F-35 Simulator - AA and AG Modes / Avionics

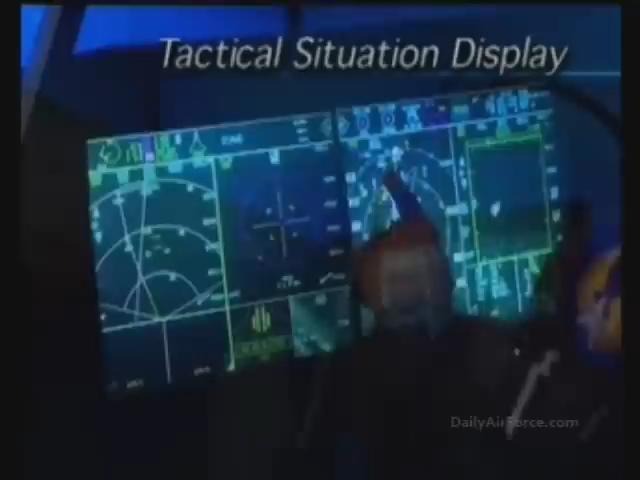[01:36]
The route is depicted on the tactical situation display, or TSD.
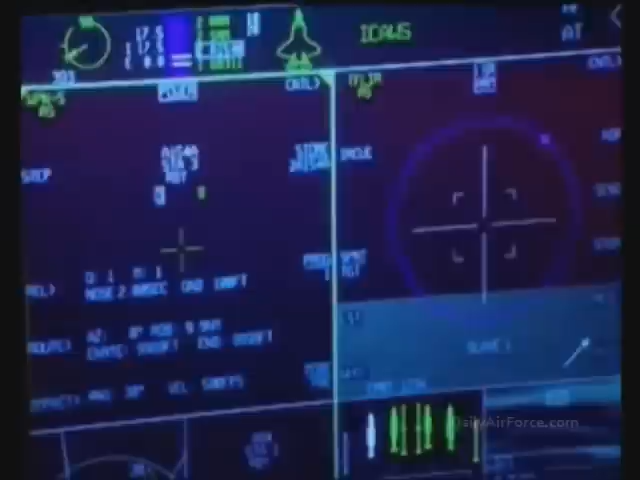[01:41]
F-35 displays are contiguous and multifunctional.
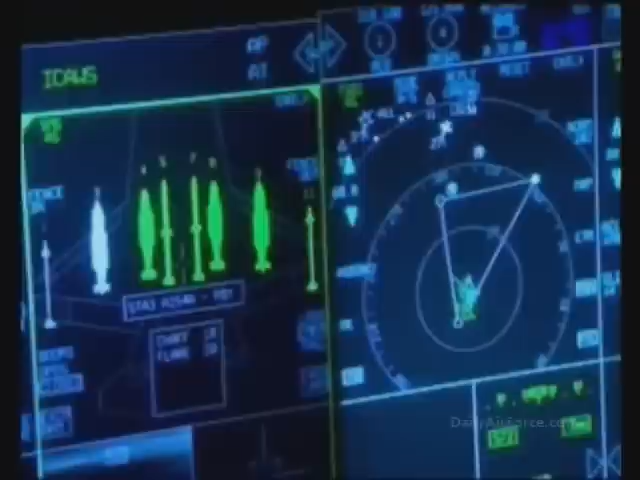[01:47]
A 20-by-8-inch screen can
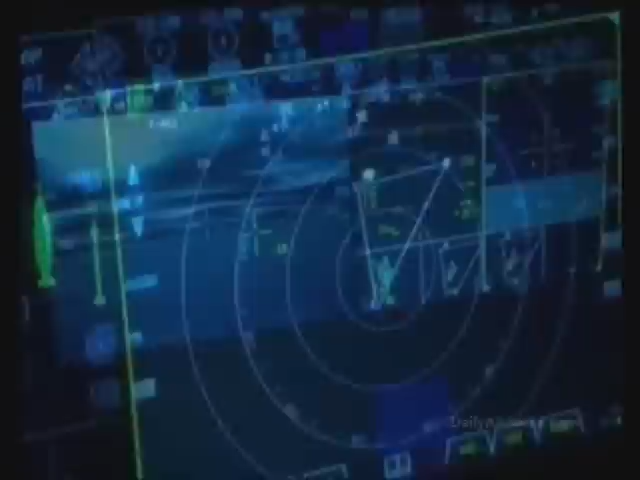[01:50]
be divided into a series of windows called portals. The cursor can be used to display the portals
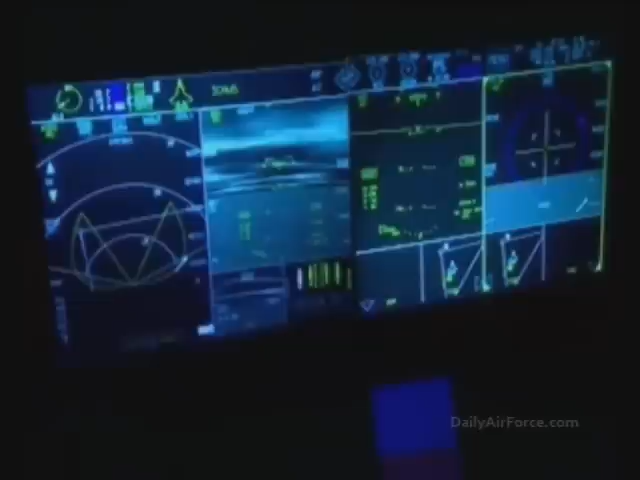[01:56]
in single or multiple configurations of one through four with up to eight secondary windows below.
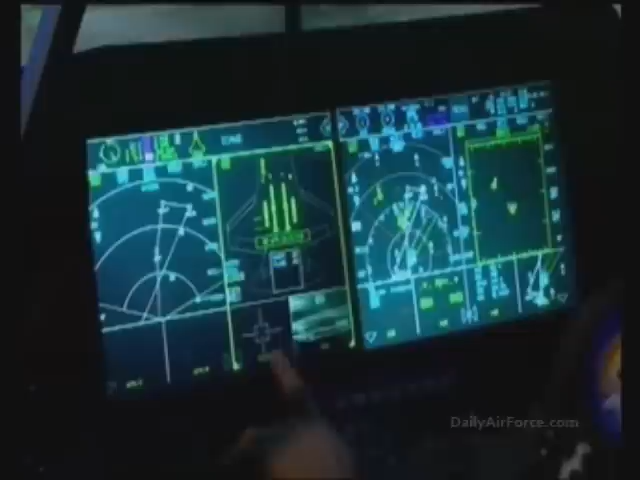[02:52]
It can be expanded to reveal a larger view of the battle space, including the three wingmen comprising the rest of the four ship mission.
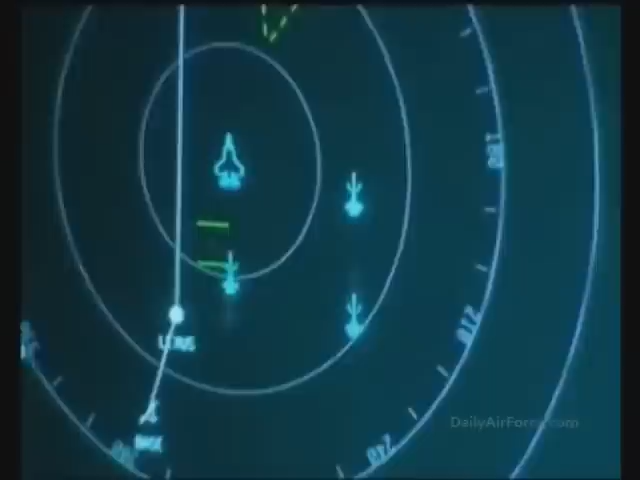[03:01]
Multiple in-flight data links between the four aircraft can send and receive information via satellite, RF link, and other airborne assets during the mission.
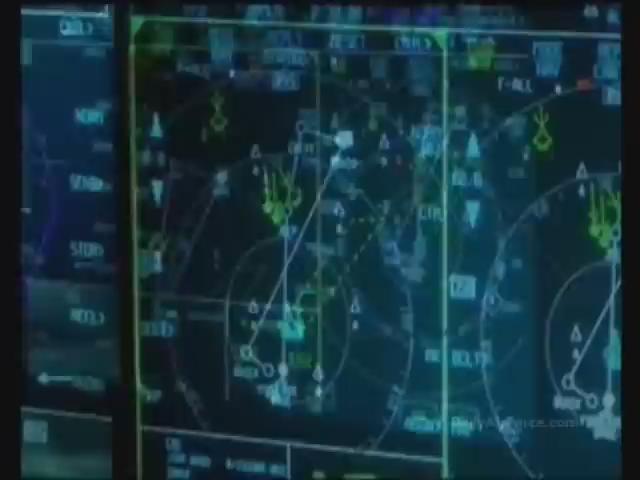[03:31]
In addition, the display can also zoom in on the target area and declutter the image to clarify the tactical situation even further.
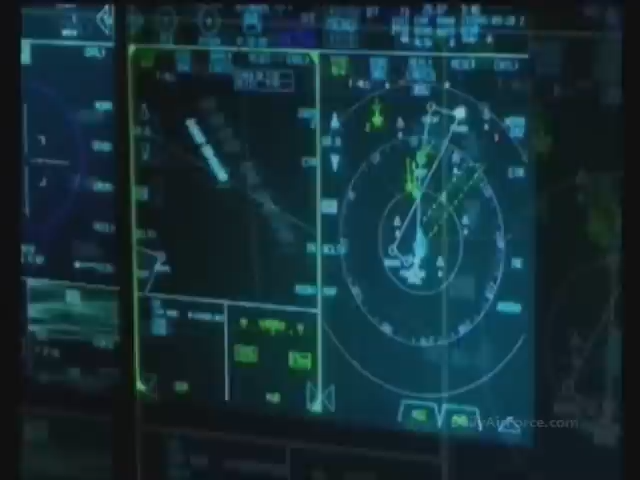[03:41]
The triangles, for instance, represent ground threats. The blue airplane-shaped icons are the primary F-35s.
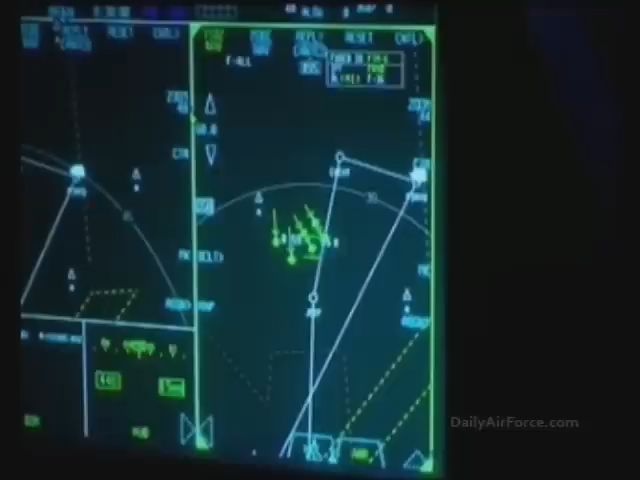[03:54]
Also indicated in green are the two pre-sweep F-35s ready to engage the enemy and clear the attack path.
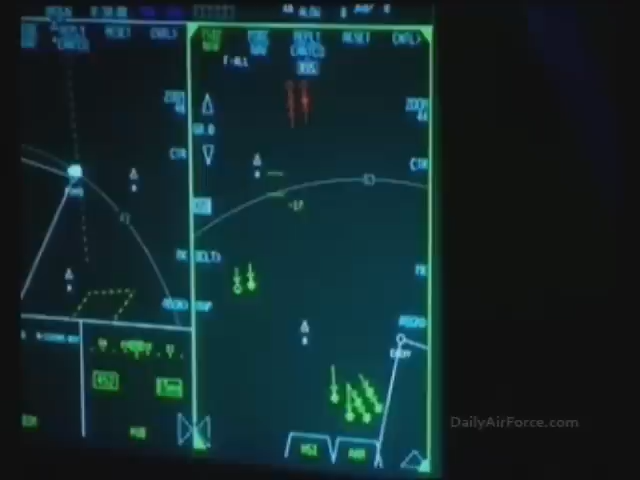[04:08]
have detected enemy aircraft represented by red icons.
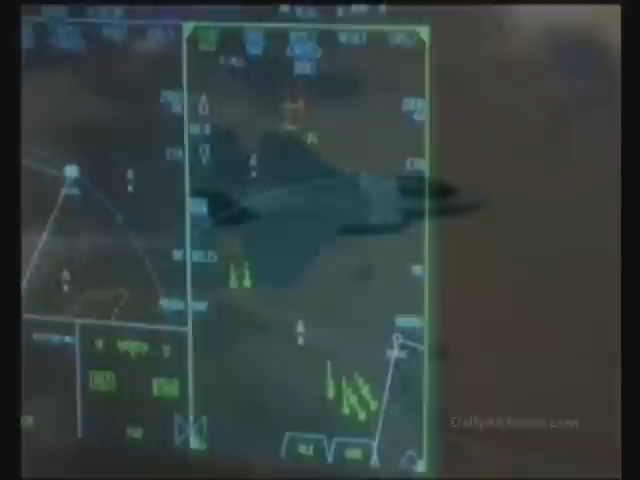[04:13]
Lines from the F-35s to the red icons indicate
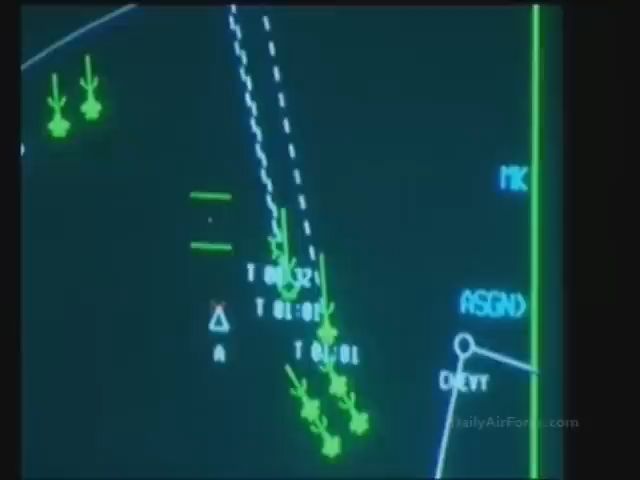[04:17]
missiles in flight and each line shows the time of flight for the missiles in seconds.
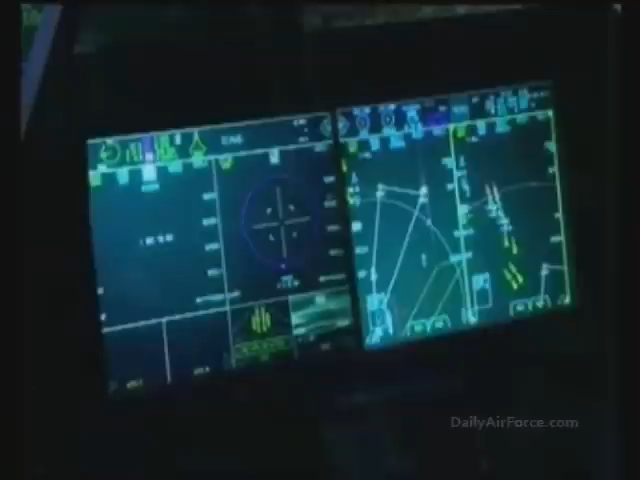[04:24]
The air interdiction F-35 pilot can place the MiG-29s into its own air-to-air shoot list and call up a distributed aperture image of the air battle in progress.
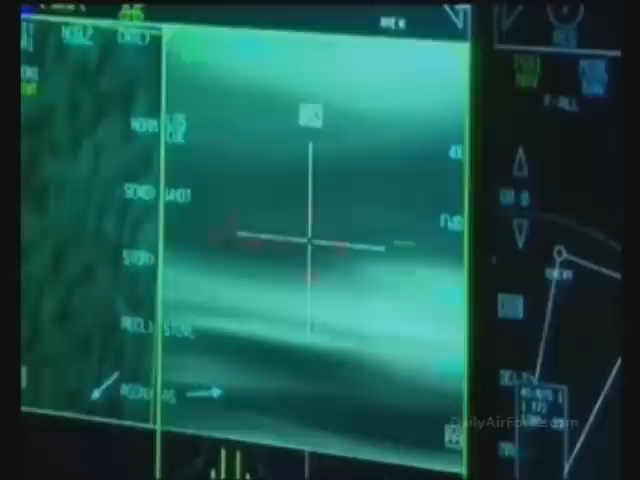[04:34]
In this example, the distributed aperture system,
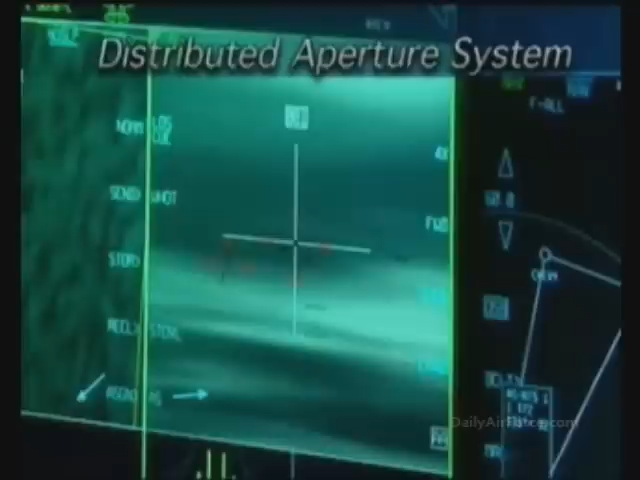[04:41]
or DAS, detects the explosions of the MiG-29s and the heat trails from their wreckage,
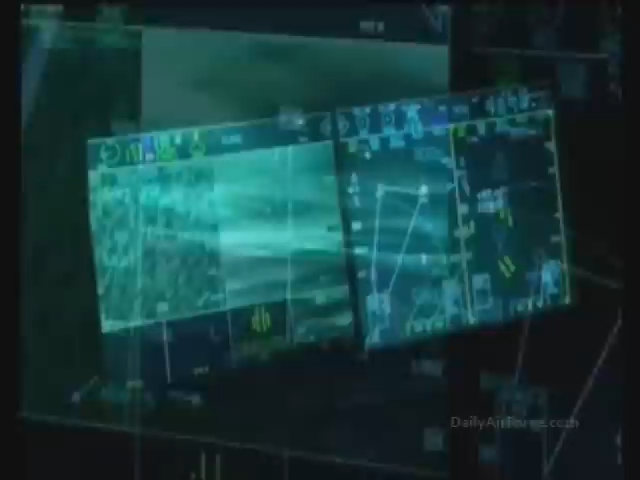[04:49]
indicating that the pre-sweep F-35s have successfully cleared the skies above the approach path to the target.
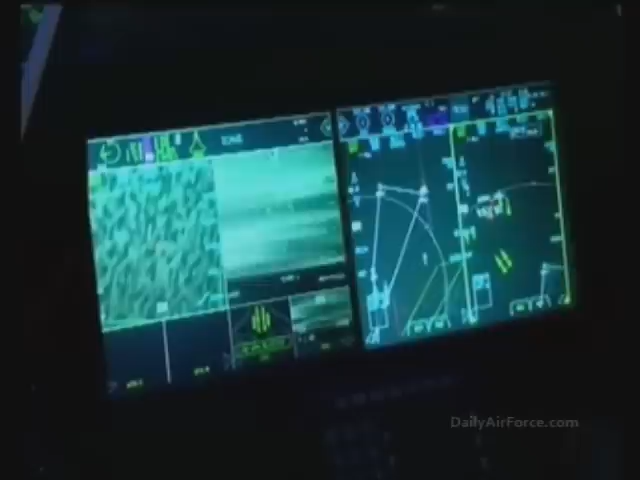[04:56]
The enemy aircraft can then be removed from the F-35s shoot list.
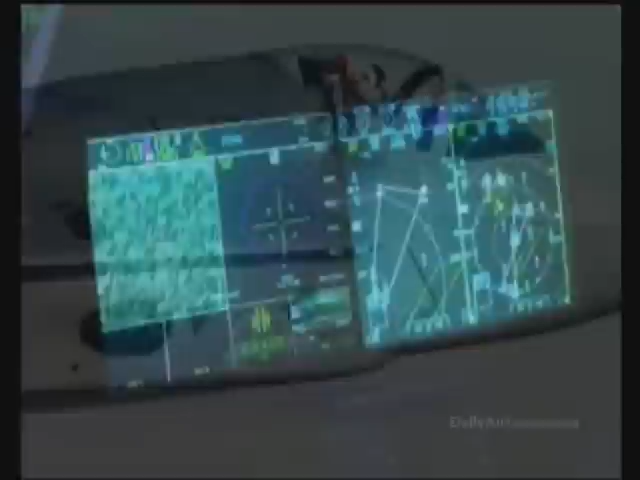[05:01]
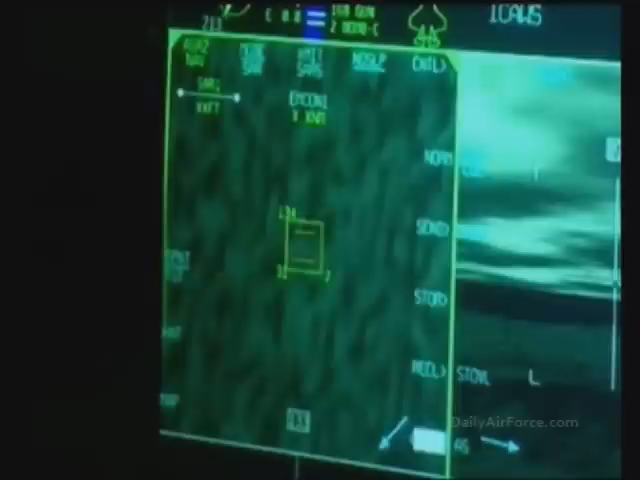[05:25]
ground size the pilot is requesting the radar to examine. While the radar is building the image, the pilot then expands to a big picture view on the tactical situation display. The attack route is depicted.
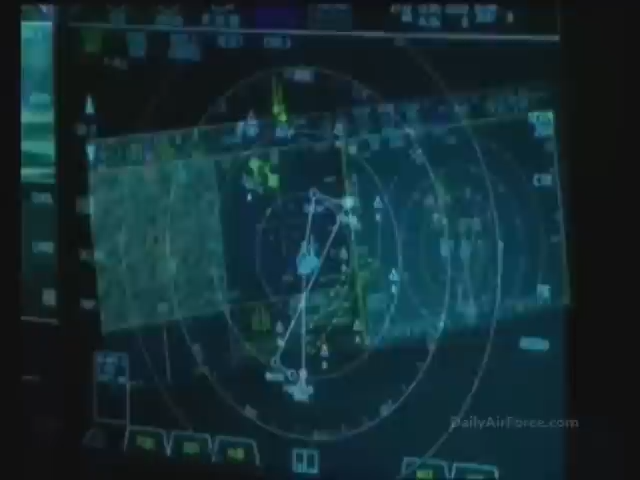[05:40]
The autopilot is turning the aircraft toward the target area.
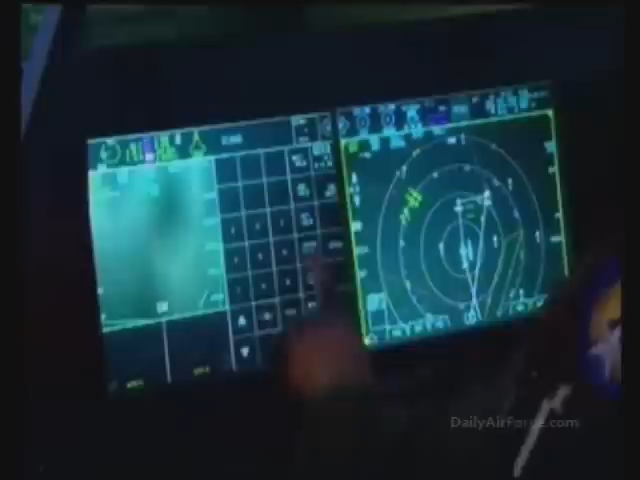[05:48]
The TSD is now indicating the presence of two SU-27s,
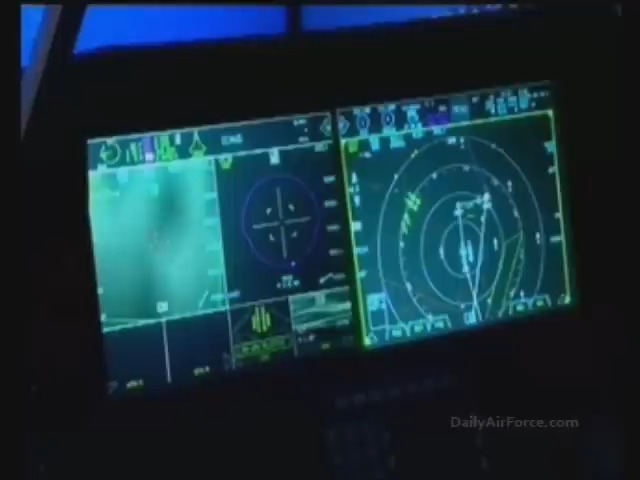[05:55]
which have been scrambled and are heading toward the target area.
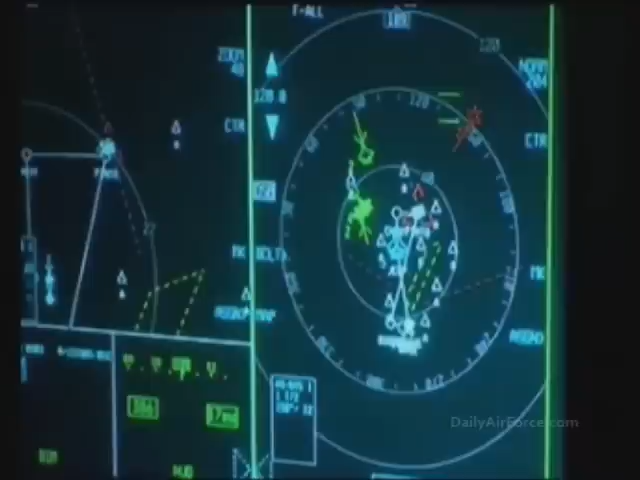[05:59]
This is confirmed by the F-35's electronic support measure,
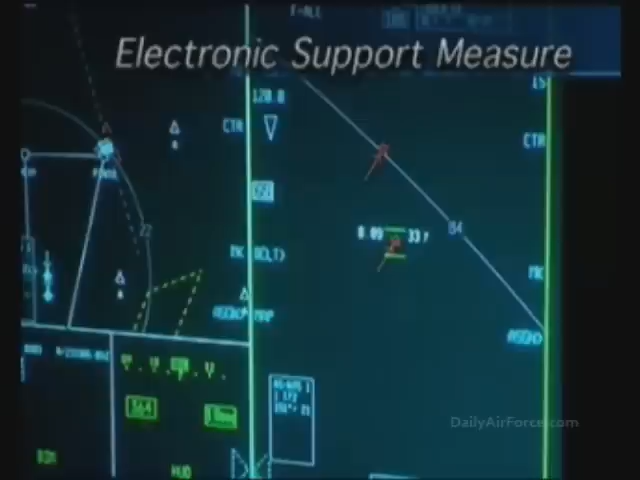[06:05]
or ESM, which is detecting the enemy radars. The F-35 pilot reacts by placing the two enemy aircraft on the shoot list. Since the F-35 has the capability of